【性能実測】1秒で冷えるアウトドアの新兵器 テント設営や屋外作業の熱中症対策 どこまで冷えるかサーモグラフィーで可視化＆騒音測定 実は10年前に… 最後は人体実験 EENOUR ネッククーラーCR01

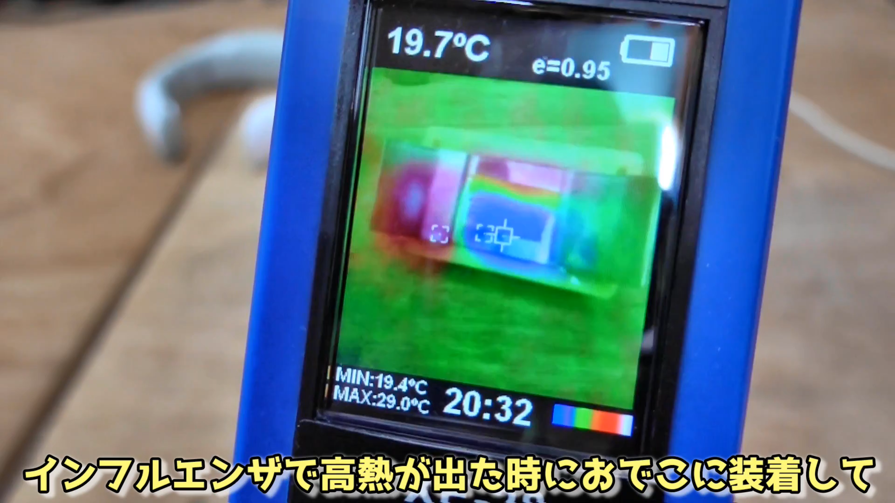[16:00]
On screen: spot 19.7°C, max 29.0°C, min 19.4°C
た時におでこに装着して冷却するのにも役立ちました
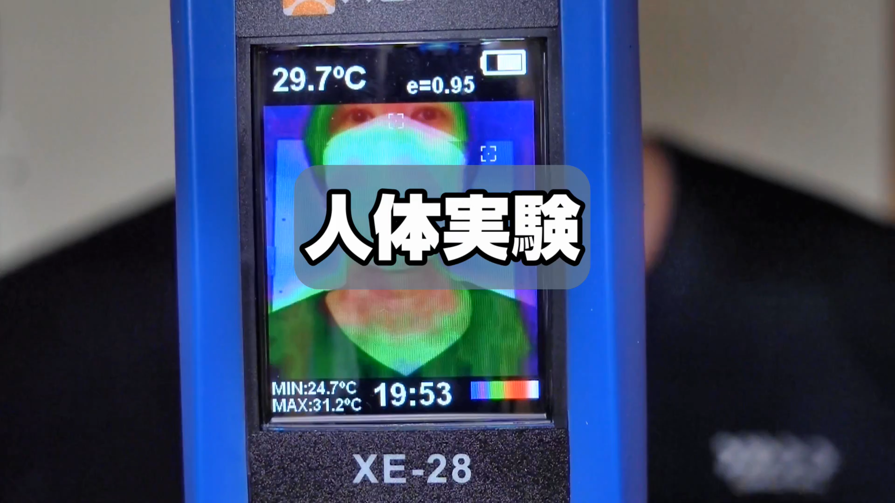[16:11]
On screen: spot 29.7°C, max 31.2°C, min 24.7°C
はいじゃあ次は実際に体に装着してどのくらい温度が変わるのかって実験してみたいと思いますまずは装着する前の首元の温度なんですけどもだいたい32度くらい
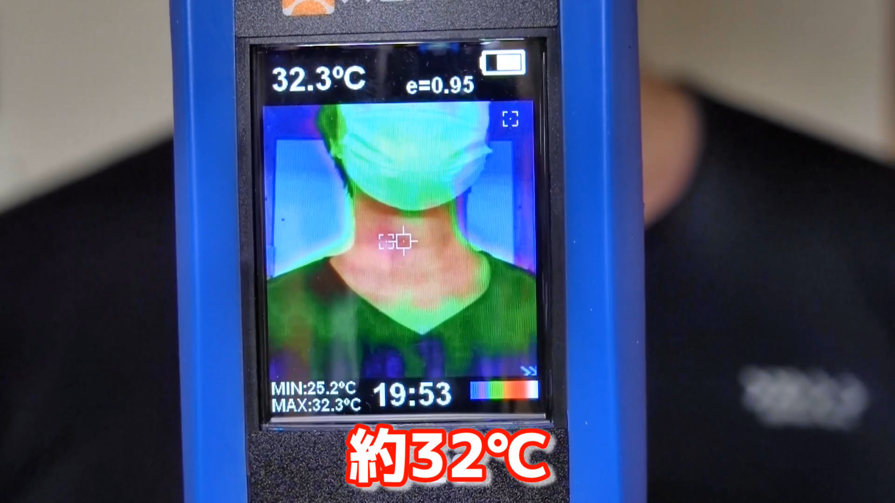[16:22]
On screen: spot 32.3°C, max 32.3°C, min 25.2°C
ではこの状態でマックスパワー運転したネッククーラーを
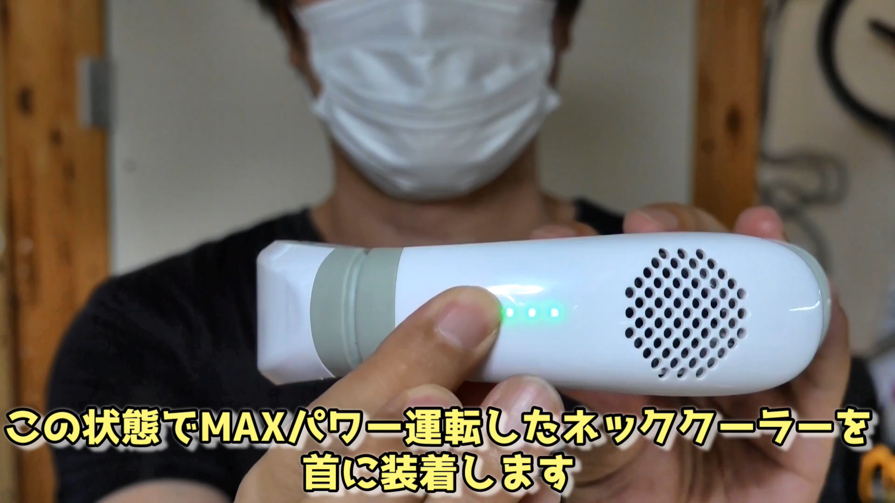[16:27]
首に装着します
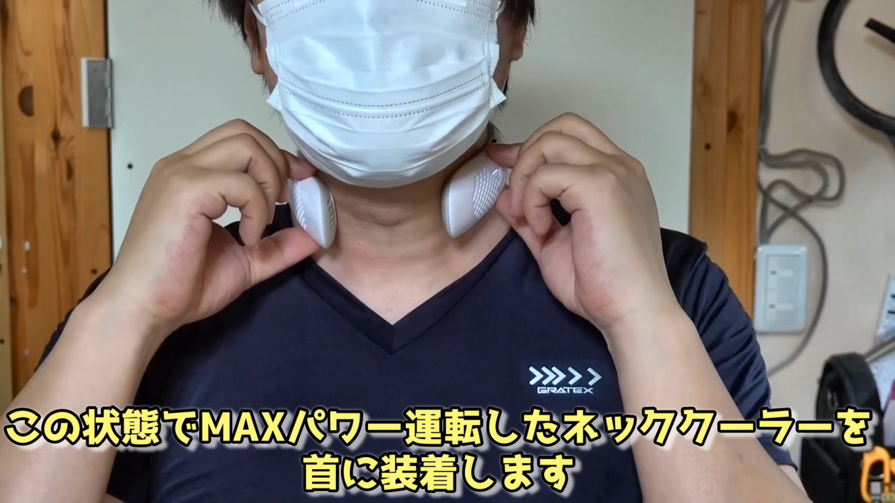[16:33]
ではこの状態で5分ほど放置します
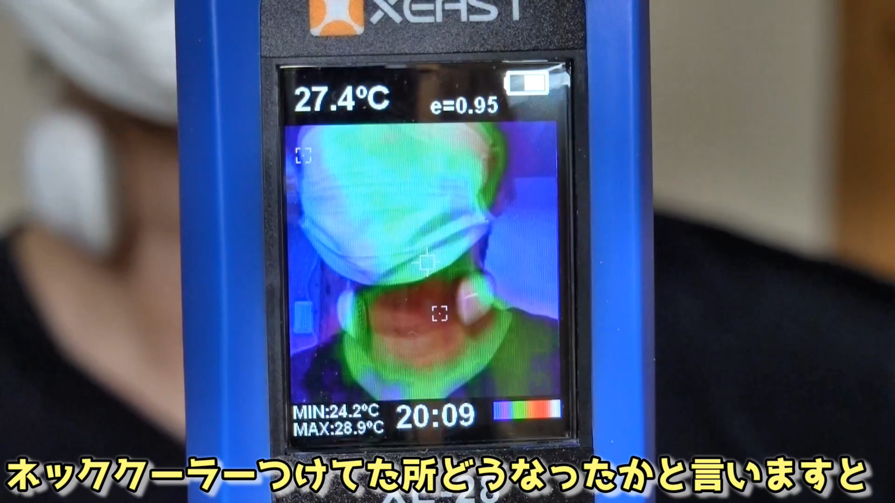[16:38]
On screen: spot 27.4°C, max 28.9°C, min 24.2°C
ではネッククーラーつけてたとこどうなったかといいますとはいおーもう
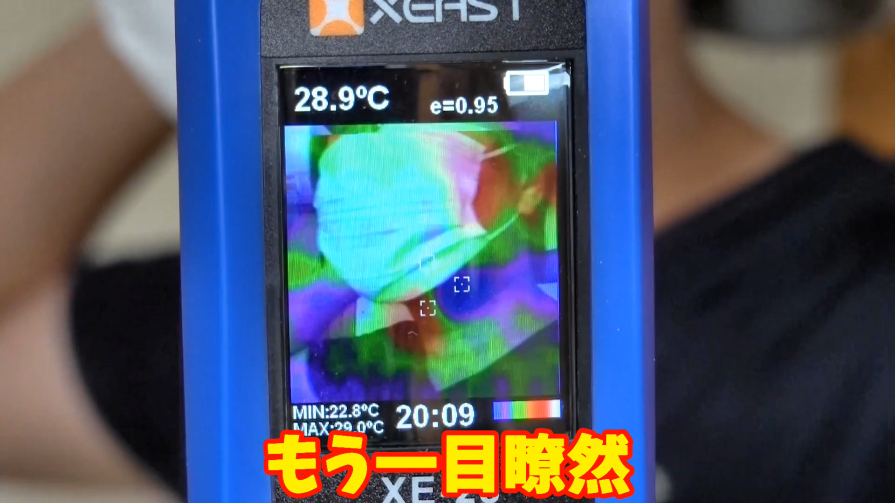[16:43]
On screen: spot 28.9°C, max 29.0°C, min 22.8°C
一目瞭然つけてたとこだけ真っ青になってますねちなみにこの青い部分24.
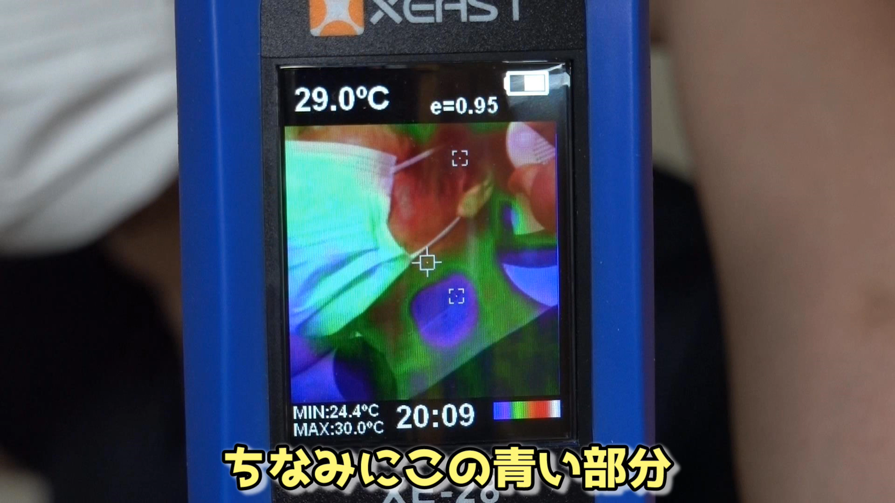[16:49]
On screen: spot 29.0°C, max 30.0°C, min 24.4°C
4度ですで装着前の画像と比べるとこんな感じ
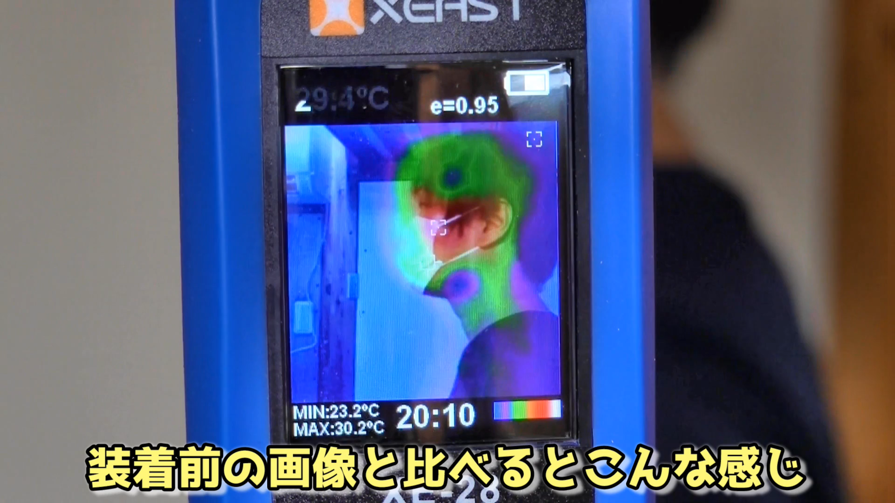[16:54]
On screen: max 30.2°C, min 23.2°C
装着後の方が緑やブルーの範囲が広くなっていて
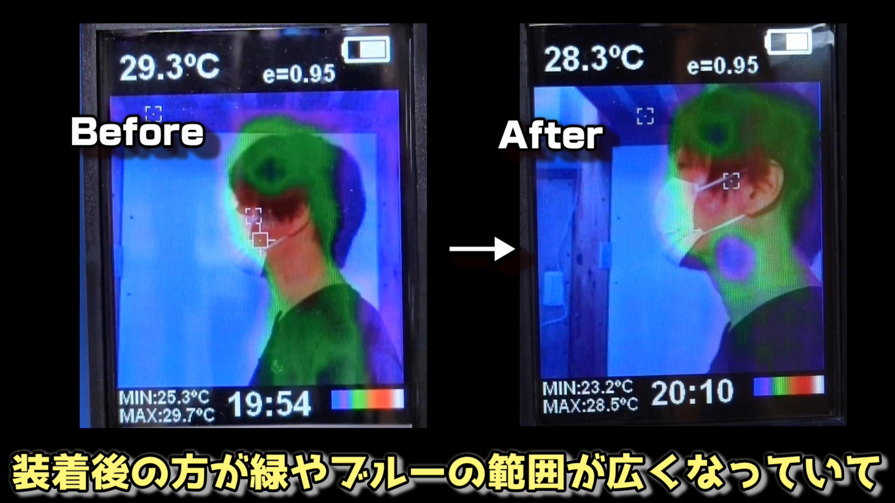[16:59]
全体的な温度もちょっと下がっている感じですねでサーモグラフィーは体の表面の温度しか測定できないので
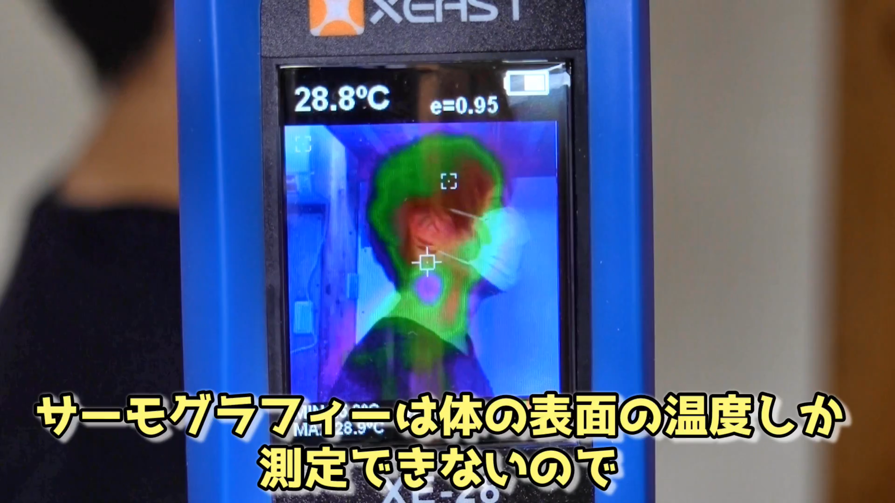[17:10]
On screen: spot 28.8°C
部分的にしか冷えてないように見えますけども実際には経動脈の部分を冷